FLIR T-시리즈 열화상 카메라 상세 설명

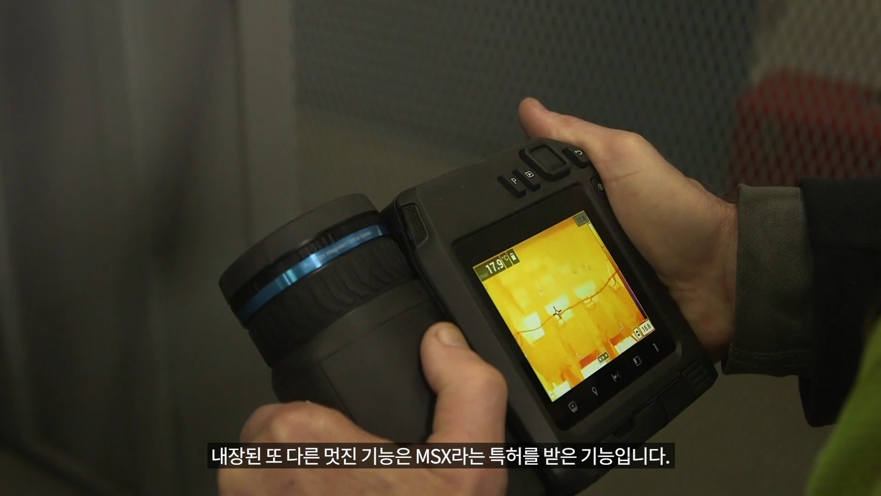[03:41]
MSX is a unique way of enhancing
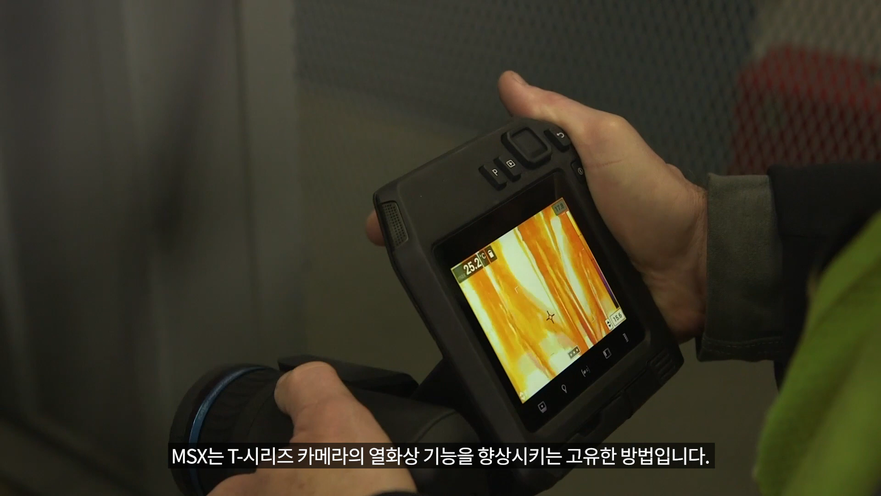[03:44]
the thermal imaging capabilities of our T-Series cameras. So built into every one of our T-Series cameras is we have a visible light camera. It's not like your typical fused image that you've probably seen on other systems.
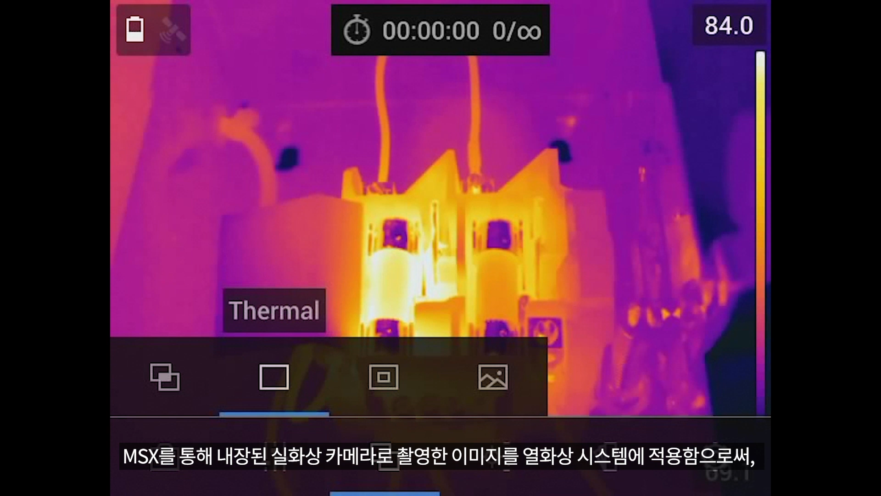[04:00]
MSX gives us the ability to really enhance, take that visible built-in camera image and apply it to the thermal.
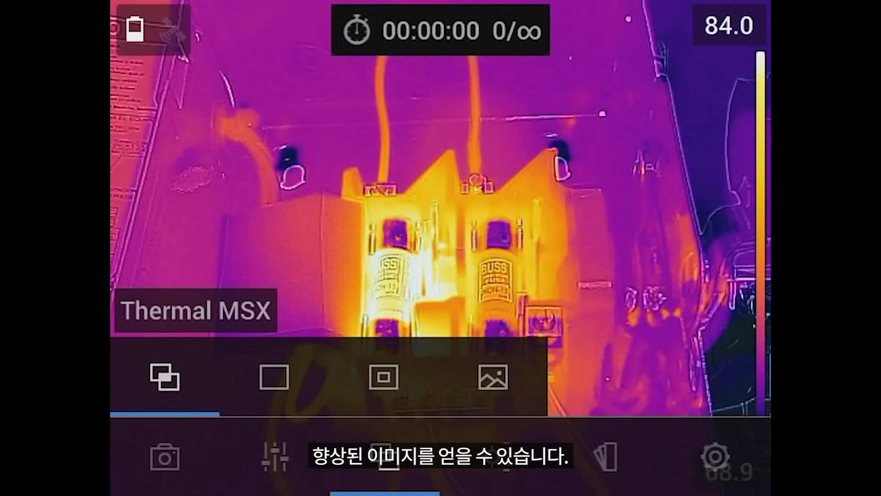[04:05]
It really brings out the visible image details.
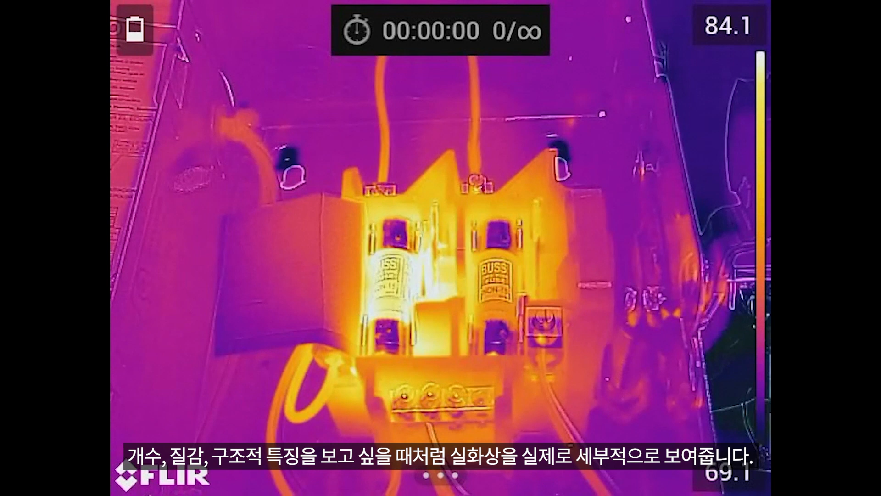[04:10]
Kind of like when you're looking at, you want to see numbers, textures, structural features. We emboss that information right onto the thermal.
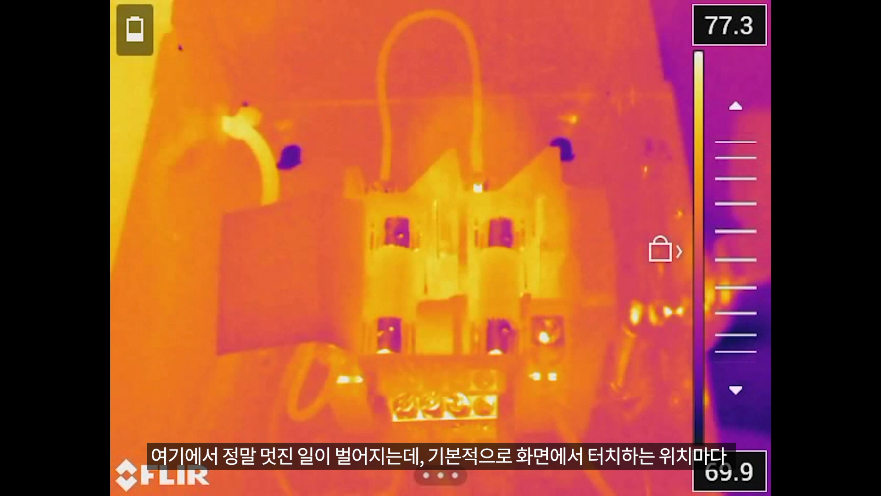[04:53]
And it's really nice as anywhere where we touch on the screen, the camera will essentially take that gain, that level, and adjust it for where you touch.
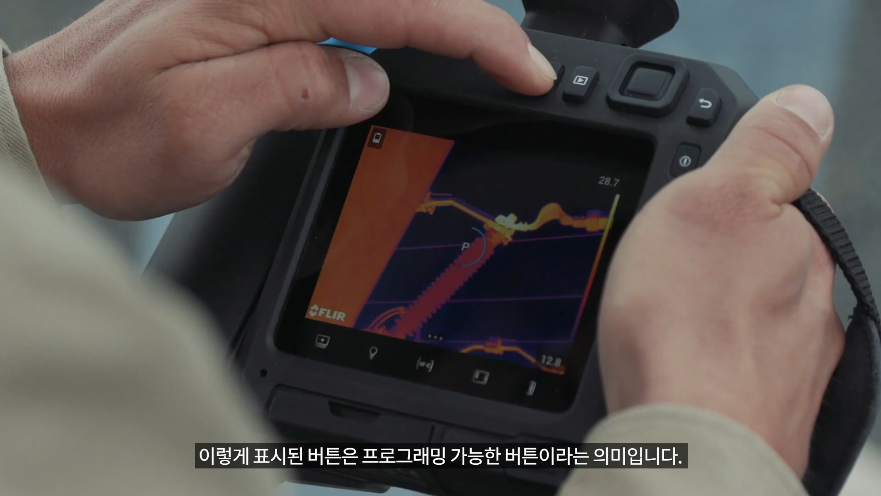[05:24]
A lot of our users, when you're operating the camera system, want to be able to jump to, let's say, certain features,
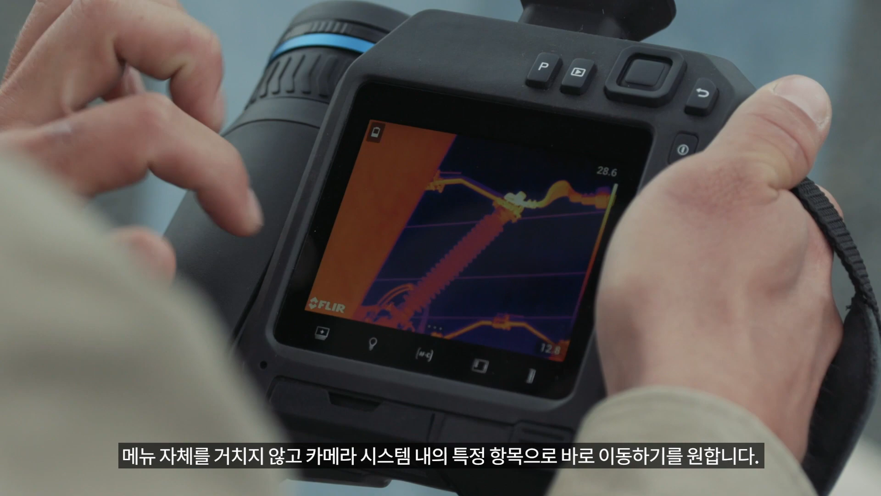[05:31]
certain items within the camera system without having going through the menu itself. Well, the P button allows you to do that. There's also another button on the bottom here.